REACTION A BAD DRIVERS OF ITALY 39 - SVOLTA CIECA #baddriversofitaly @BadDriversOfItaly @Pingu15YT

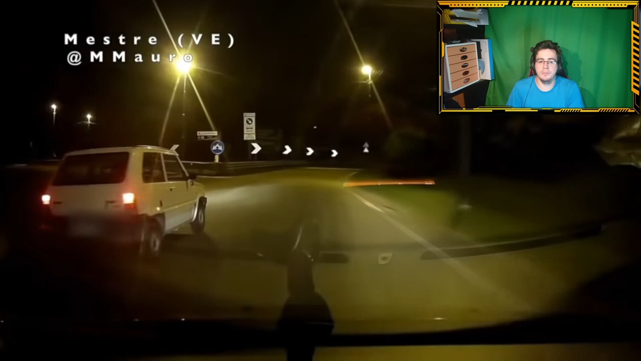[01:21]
Questo fa la finta, eh? Si fa la finta di uscire dopo 8 giorni in avanti. Eh vabbè, ci sta, ci sta, ci sta. Eh... Cosa sta facendo questo? Cazzo sta facendo questo? Non lo so, ma stiamo buoni, non cominciamo con le parolacce perché se no mi arrabbio.
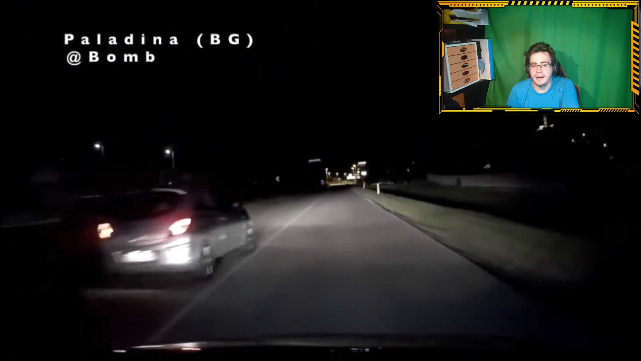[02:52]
Va bene, ma questi sono... Sono sciocchezze questi su... Oddio, aspetta. Come l'ho non detto? Calmi, cosa sta combinando questo? Arriva la pula! Arriva la pula!
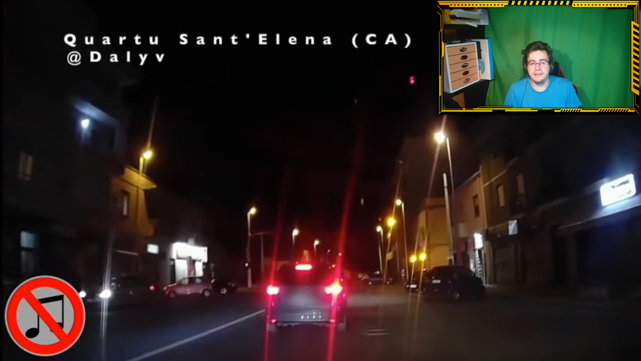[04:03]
Quartus Sant'Elena. Io non ce la faccio a parlare. Ah, passa con i rossi e taglia anche tutta la strada. Perfetto. Niccolù.
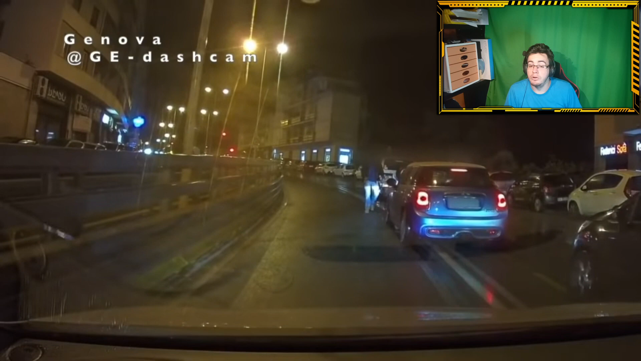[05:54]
Questo qua è sceso e tira un cazzato a tutti, eh? Questo qua è sceso e tira un cazzato a tutti. No. Ah, anche dall'altro brazzo c'è. Ha cerchiato. Partegnone. Partegnone.